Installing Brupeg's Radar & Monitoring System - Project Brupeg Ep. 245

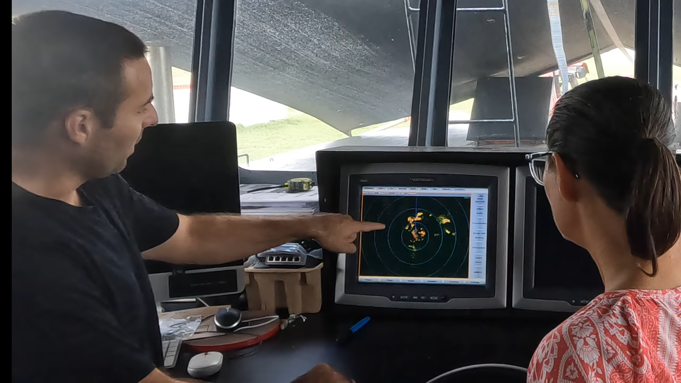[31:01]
So we're looking 12 miles out. Right. But we can go out to, we can go out in like small increments. That's 64 miles. Wow. We're looking 64 miles out.
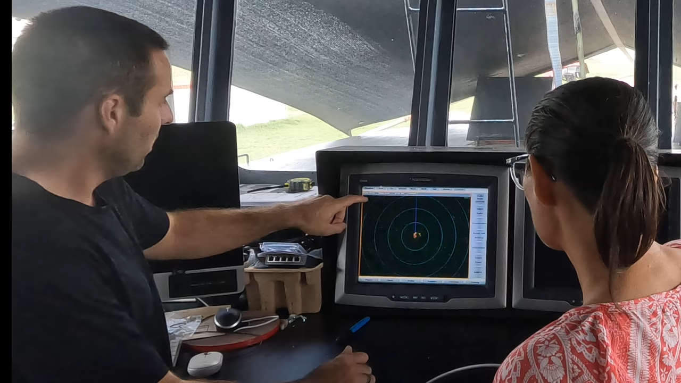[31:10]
That is brilliant. It's pretty cool. Anyway, I thought it was 48, but it's 64. So just come in close. So 12 miles. So what we're picking up here is all of the clouds and stuff.
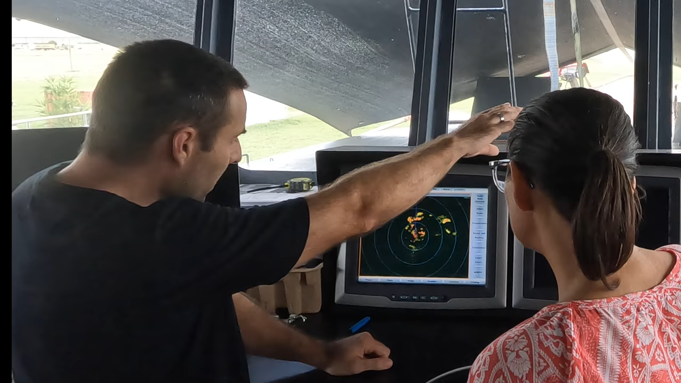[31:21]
So like basically that's looking forward. But if you look at over there, you can sort of see there's like darker clouds and stuff. That's all of these rain clouds here. And there's obviously some in front that we can't quite see because of the shea cloth. But yeah, it gives you an idea of what we'll see. And you can alter how sensitive it is or how, like you can increase or decrease that sensitivity. So, and also when you come in closer, so you can go really, really close.
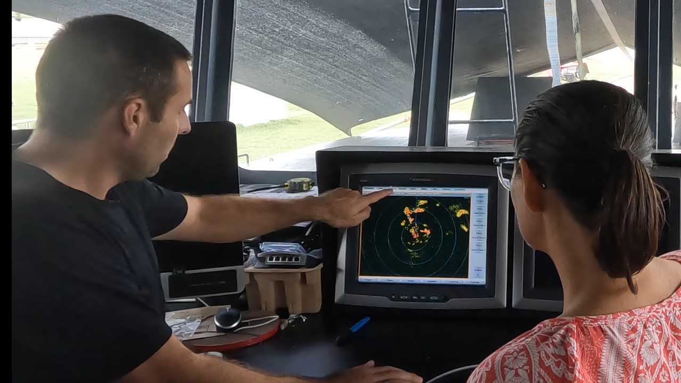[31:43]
You can see a lot more detail. So that's looking at six miles. So we can see pretty much everything's right in front of us. Yeah, it's quite. She thinks it's great, isn't it? Yeah. And then one of the things we can do once Duncan gets the OpenCPN chart pod running, like on the whole system the way that we want to. So we can overlay that on top of the map. So we can see, you know, you'll see them, you know, the coastline or whatever. Like you actually see all the distances. Yeah.